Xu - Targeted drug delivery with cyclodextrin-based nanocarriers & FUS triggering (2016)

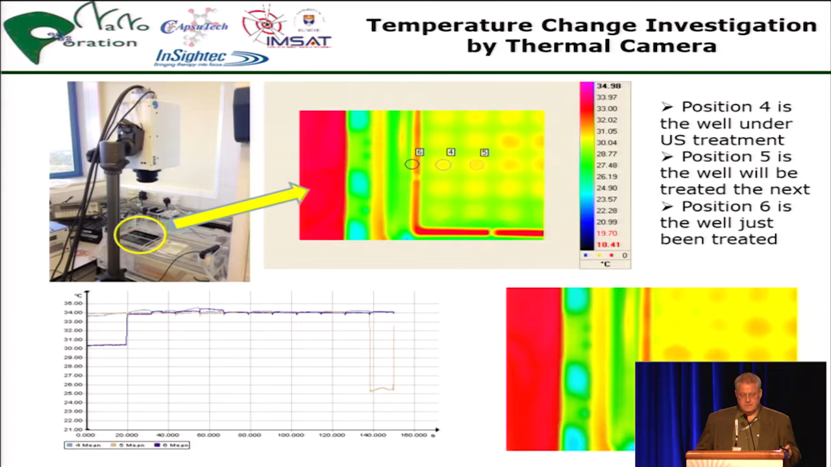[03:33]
On screen: scale top 34.98°C, scale bottom 18.41°C
And also in addition with thermocouples to measure each well and see what the temperature rise in each cell so that we know exactly what's happening.